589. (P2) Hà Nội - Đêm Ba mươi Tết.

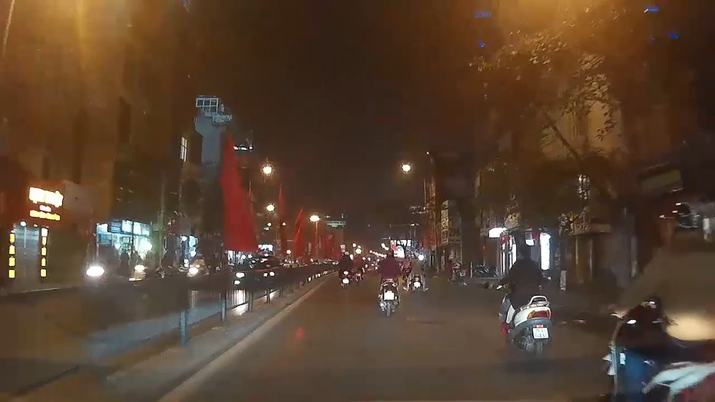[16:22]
và người ta sẽ phải quét và thu gom suốt cả đêm để cho có một cái buổi sáng khi mà bạn đến cơ quan, đến trường thì có được một con phố sạch. Nhưng hôm nay trong đêm 30 thì vào giờ này đi ở ngoài đường, các bạn có thể nhìn thấy là mặt đường cũng như hè phố rất là sạch.
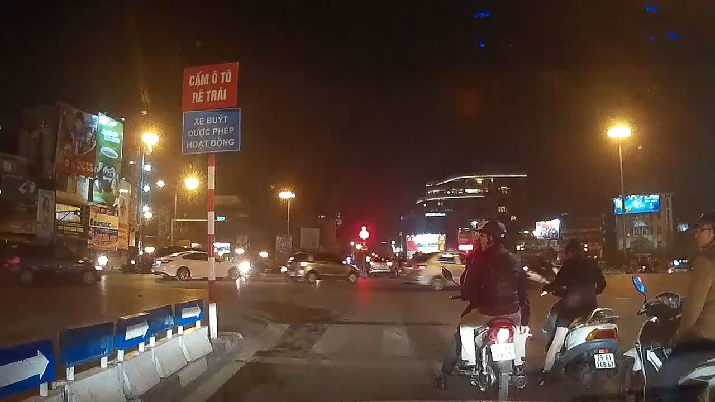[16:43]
Và điều đó thì công lao lớn là của những người công nhân vệ sinh mà chúng ta vừa nhìn thấy. Nếu như quay trở lại mà điều kiện còn có thể thì chúng ta sẽ xuống để tìm hiểu về những người nhân viên vệ sinh môi trường có một cái
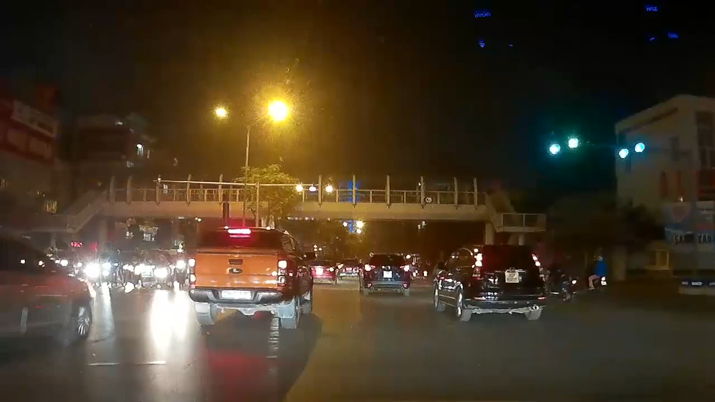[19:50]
Hà Nội thì dùng các cái giải pháp như là cầu vượt đi bộ, rồi hầm đi bộ, rồi cầu vượt dành cho ô tô. Tuy nhiên thì cái việc ách tắc nó cũng có nhiều nguyên nhân, cho nên chỉ cải thiện được đôi phần. Còn nếu cứ như những ngày như hôm nay thì tôi nghĩ không bao giờ có thể tắc đường được.